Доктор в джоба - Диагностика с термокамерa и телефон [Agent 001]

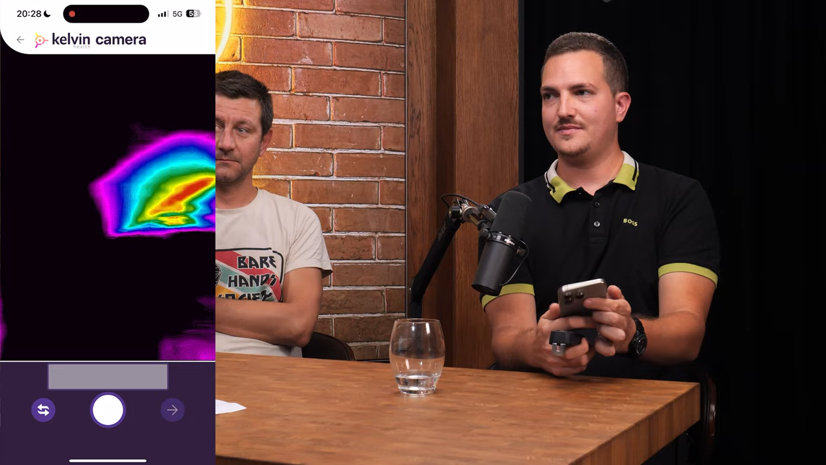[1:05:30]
Принципа на работа на това е инфраред, нали така? Инфраред, да. Лол, само е така да покажа. Какво се вижда? Така, това, което виждате... Да, виждаме, че бузите на Жоро са по... Да, значи най-топли са му очите, да, и бузата.
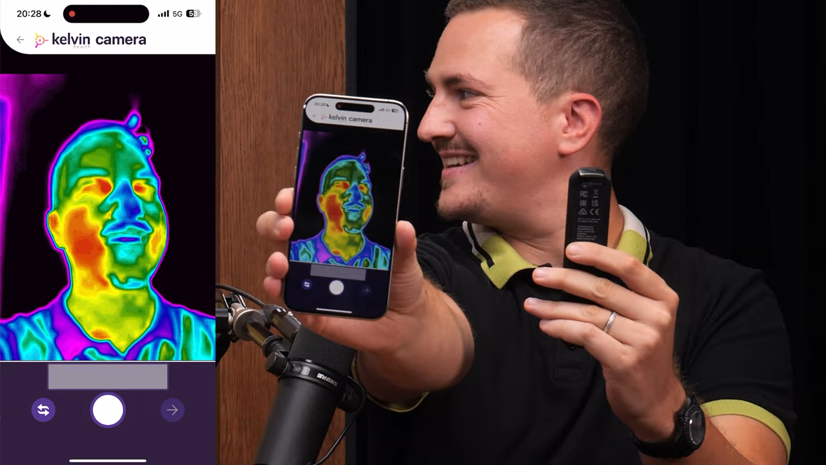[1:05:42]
Защо? Защото в момента лицето ми е леко изпотено и потът по принцип е естествен терморегулатор. Да. Тя понижава локалната температура. И голям прожектор те свети. Да. Голям прожектор ми свети, тук горя. пък бузите горят, защото пък те не са изпотени. Очите по естествен начин са по-топли от останалата част на лицето, тъй като там са най-кръвоснабдени. Това е най-кръвоснабдения регион на лицето. Там имаш капиляри, които са много близко до повърхността на кожата.
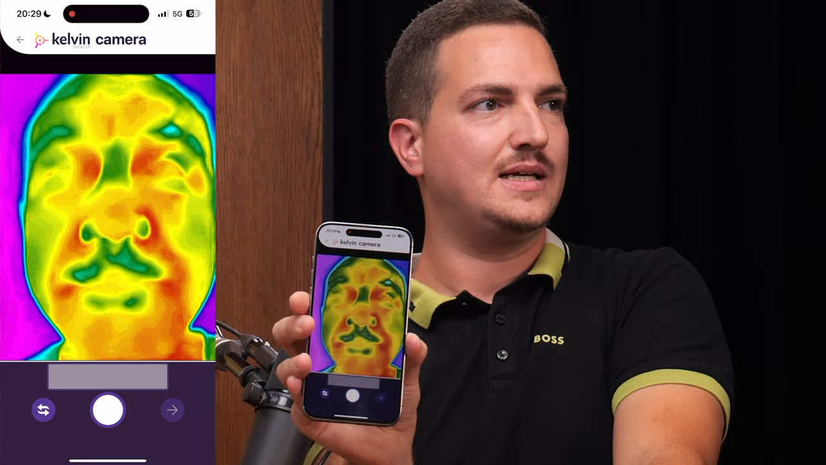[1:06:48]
Майчица. Е, това е температурата на колегата. Идеята беше... Да. Има нещо ръка. Ето ръката. Ние преди малко си играхме.
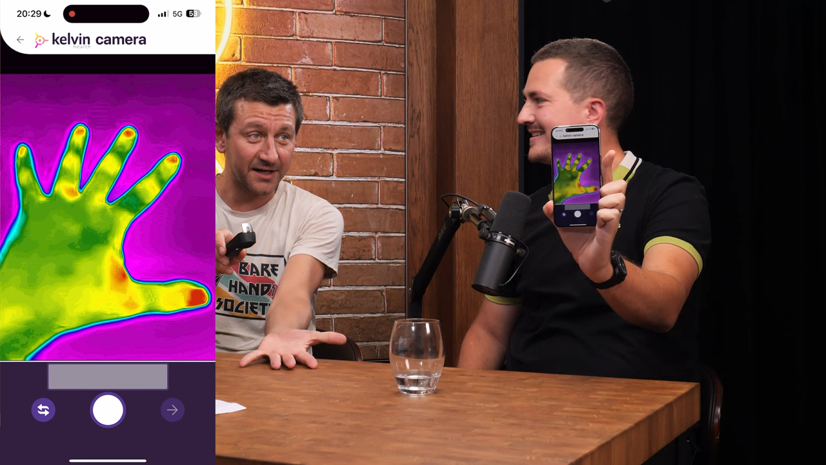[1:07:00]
Забелязах, че пръстите на крави винаги са малко по-топли. Това са от най-вероятно. Там имаш сетивност, нали? Пак има много кръв, за да може да захранва сензорите. Но не при всички така, не при всички така. Хората с слабо русени крайници. С по-ниско русени крайници е по-студено там в този регион. Добре, хубаво, аз сега гледам се и какво виждам? Тия хора, какво очакваха да можем да видим, че си болен от COVID? Точно така, само че идеята там беше да се снима тялото над кръста.